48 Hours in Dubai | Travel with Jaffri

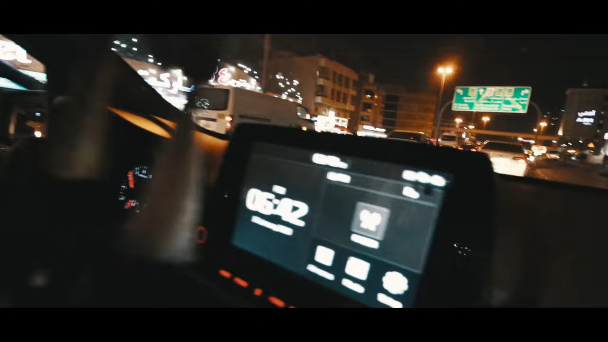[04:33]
ठीक है, 15 to 20 minutes में हम पहुंच जाएंगे डाउनटाउन। और ये देखिए, हम रास्ते में अपने रवा दवा हैं। दुबई फ्रेम है, दुबई
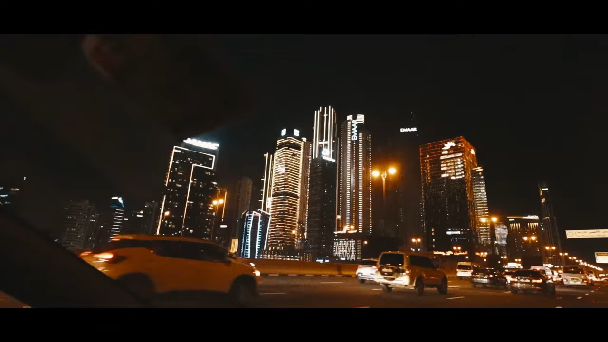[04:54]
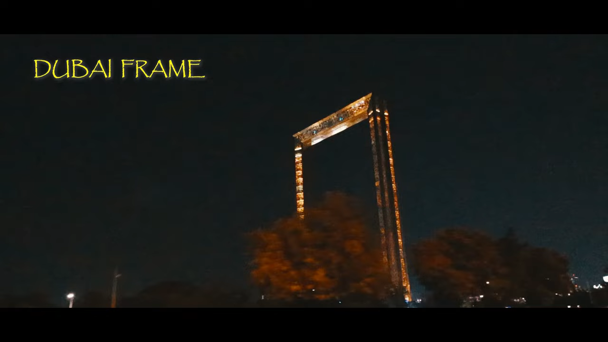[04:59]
फ्रेम जो है ये ऐसा है कि एक साइड से इस साइड पे नया दुबई है डाउन टाउन,
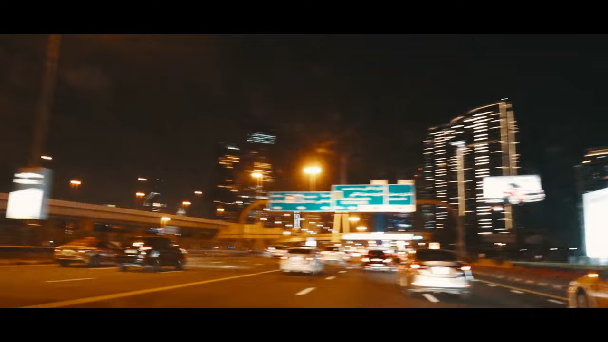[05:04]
ये देखो बड़ी बड़ी बिल्डिंग्स वगैरह इधर ही बुर्जुल अरब वगैरह बना हुआ,
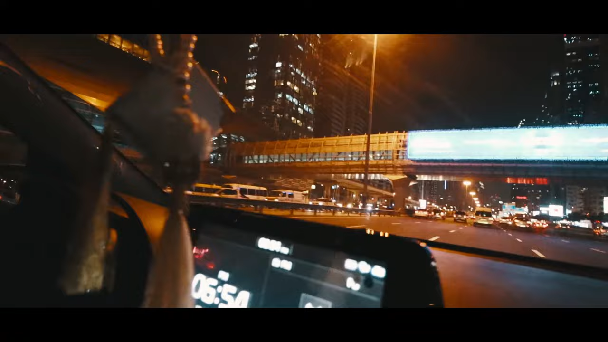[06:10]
अच्छा, इधर मेट्रो से भी आ सकते हैं ना शायद? हाँ, मेट्रो से, ये सारे मेट्रो स्टेशन से, मेट्रो की लाइन चल रही है सर, ये जितने भी ये सब मेट्रो स्टेशन है, आप उतर के यहाँ पे बैठ रहा हूँ।
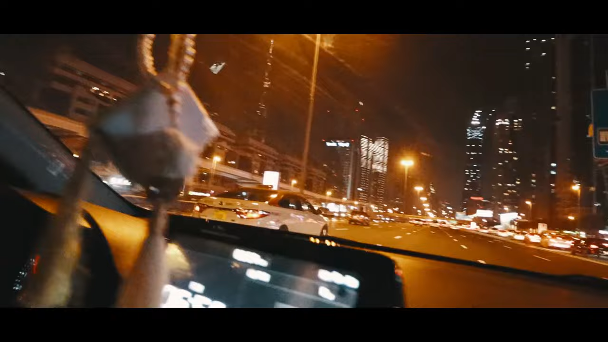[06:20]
सही सही सर, ये भाई ट्विन टावर देख लें। पहले कहाँ जाएंगे शायद?